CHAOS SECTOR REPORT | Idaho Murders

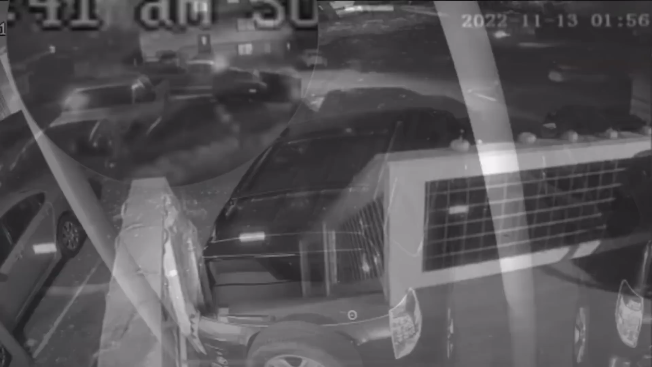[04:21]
Alright, we'll leave that for you to ponder. That leaked footage, especially from Linda Lane, may have proven the murders happened earlier. Many would assume this, but I think we have audio evidence to confirm this. You may say, well yeah, we heard a lot of noise in the earlier hours. Sure, but we like to reveal the dissection first, then we travel down the path to truth. In the Linda Lane footage alleged to be when Koberger returned to the home, I notice it's very quiet. The only noise you hear are vehicles for the most part.
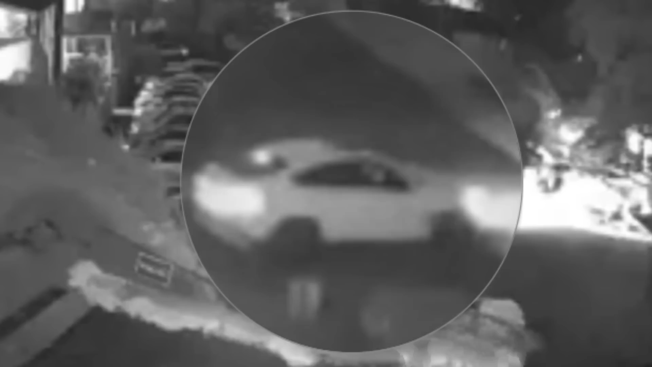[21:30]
But if you notice, the vehicle's passenger window was down, as we could see the dashboard inside the vehicle. It's possible that the quote, carrier, dropped the drugs off into the dumpster, perhaps a former football player with good aim,
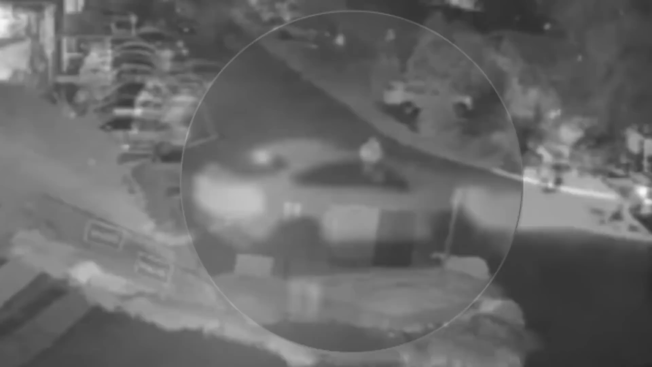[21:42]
moments later, the male in the white hoodie comes to that very dumpster, snoops around, and walks up the hill to the apartments. This was either a drug sell, or the trafficking of drugs.
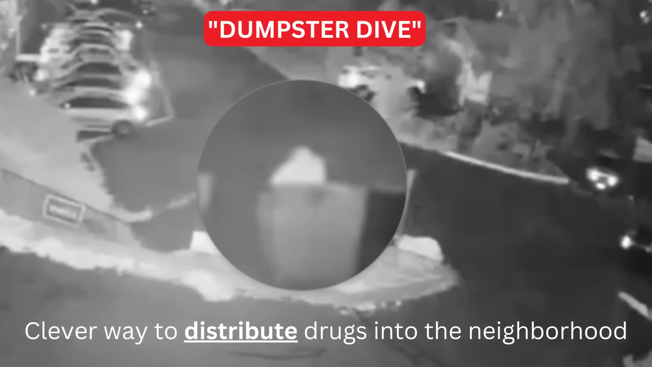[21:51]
So, everything points to a drug-related crime all of a sudden. Reddit post, TikTok theories, all mentioning drug-related theories, have been essentially ridiculed, and deemed detrimental to the investigation, and also a slander of the victims.